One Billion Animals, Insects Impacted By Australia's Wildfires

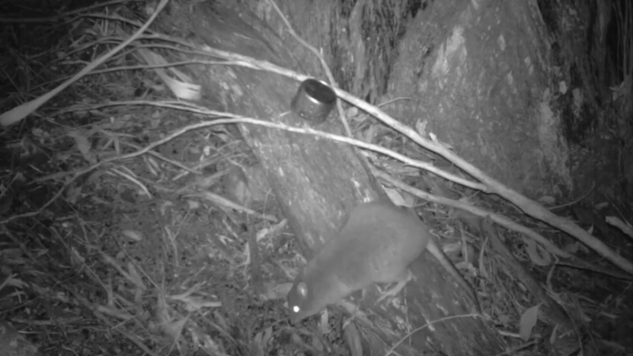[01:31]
This is a marsupial that lives in damp forest habitats and is believed to be suffering greatly because scientists say that their habitat will likely never sufficiently recover from the fires.